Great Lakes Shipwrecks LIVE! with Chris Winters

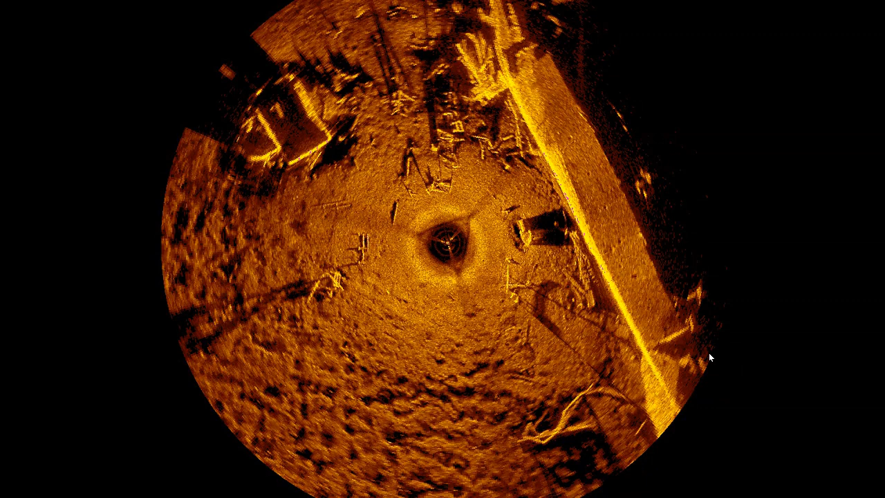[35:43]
is quite tremendous you can see all sorts of broken railing you know fairly small stuff uh yeah very very very clearly on the bottom uh and the pilot house structure there which has blown off the the wreck uh very high never did find any train cars no i know uh there's